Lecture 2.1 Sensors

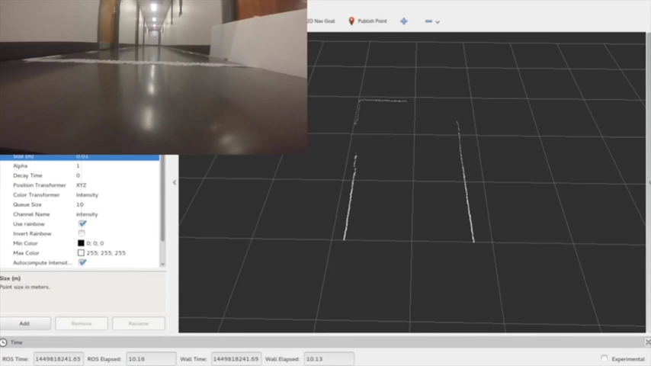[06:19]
The walls within LIDAR range are detected.
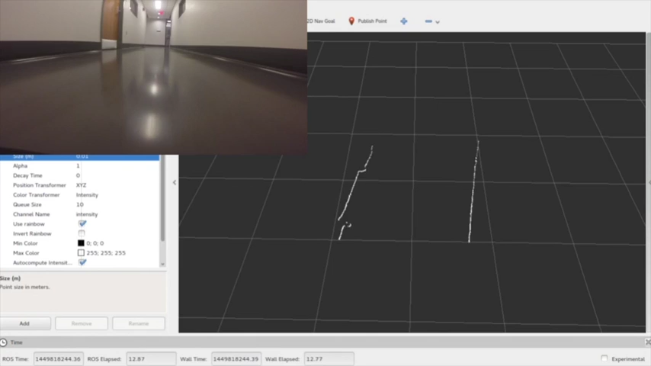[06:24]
Notice the T-junction when the car comes up to it. This concludes the perception part of this week's lecture.